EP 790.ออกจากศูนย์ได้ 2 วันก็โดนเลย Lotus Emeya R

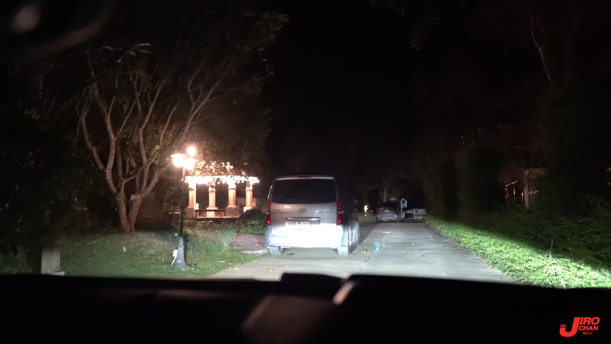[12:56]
ทางคืนนี้ไฟสว่างเลย แต่พอเจอทางแขปก็นิดนึง